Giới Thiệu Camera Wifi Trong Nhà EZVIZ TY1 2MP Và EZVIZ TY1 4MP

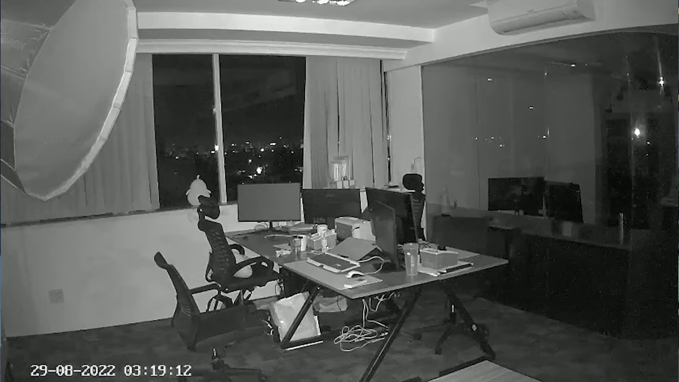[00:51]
xa lên tới là 10m Camera sẽ có một mic ghi âm cho phép thu lại các cái âm thân xung quanh trong lúc đang ghi hình Ngoài ra thì bạn cũng có thể sử dụng mic ghi